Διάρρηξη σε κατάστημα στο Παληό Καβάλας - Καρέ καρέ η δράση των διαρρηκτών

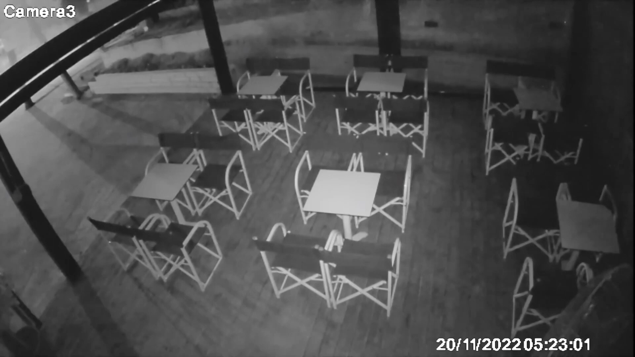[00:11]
Μια θρασίτατη διάρρηξη έλαβε χώρα τα ξημερώματα σε αρτοποιεί ως την περιοχή του παλιού καβάλας.
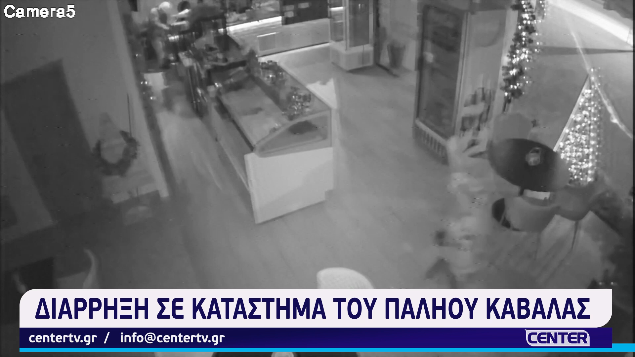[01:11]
Αυτό φαίνεται και από την κάμερα 5 με την ταχύτητα με την οποία κινούνται εντός του καταστήματος. Όπως φαίνεται από την κάμερα η οποία βρίσκεται ακριβώς πάνω από το ταμείο της επιχείρησης, οι δύο δράστες με ταχύτητα φτάνουν στο ταμείο, το ανοίγουν και αμέσως παίρνουν στα χέρια τους το τμήμα της ταμιακής που βρίσκονται μέσα τα κέρματα και τα χαρτονομίσματα. Ο δεύτερος δράστης, ο οποίος φαίνεται και από τις εικόνες να είναι περισσότερο αγχωμένος,
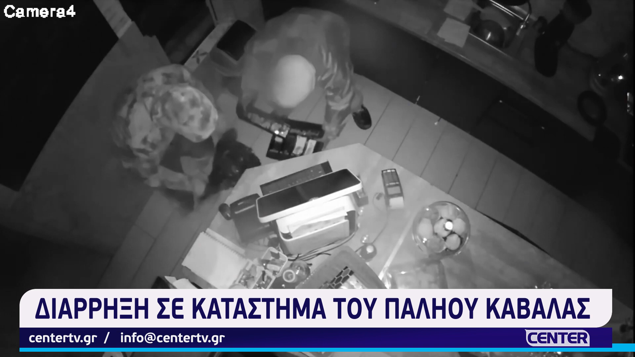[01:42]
ανοίγει μία μαύρη σακούλα και ρίχνουν στο εσωτερικό ότι περιέχει ταμιακή μηχανή. Μάλιστα σε κάποιο σημείο όπου ο πρώτος δράστης δεν έχει βγάλει όλα τα χαρτονομίσματα, σπέβδει με ταραχή να τον βοηθήσει για να βγάλει και τα τελευταία χαρτονομίσματα από το εσωτερικό της ταμιακής. Ο δεύτερος δράστης, ο οποίος φαίνεται εμφανώς πιο ταραγμένος στις εικόνες και ο οποίος φορά και αυτός γάντια όπως και ο πρώτος δράστης, προσπαθεί να ανοίξει για δεύτερη φορά την ταμιακή μηχανή και μάλιστα ρίχνει την οθόνη του υπολογιστή.